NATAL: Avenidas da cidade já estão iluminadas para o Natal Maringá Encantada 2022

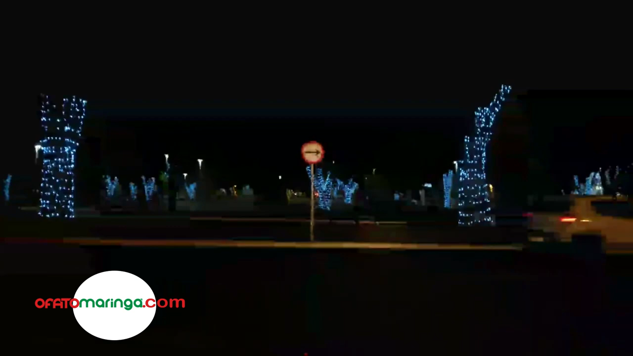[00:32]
Gente, tá tão bonito aqui, todas as árvores circuladas com luzes. Olha só que coisa linda. É a Maringá Encantada 2022,
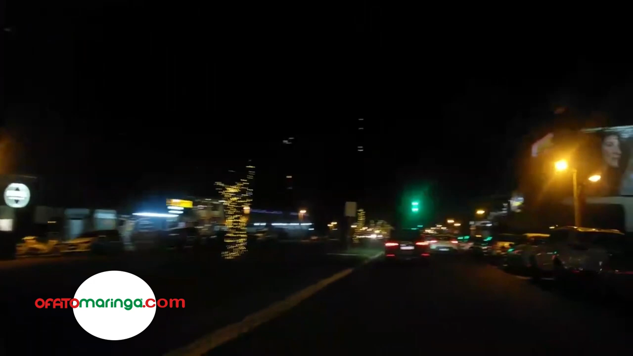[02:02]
Chegamos na 15 de novembro, olha só que maravilha, hein? Como está linda a cidade, meu Deus!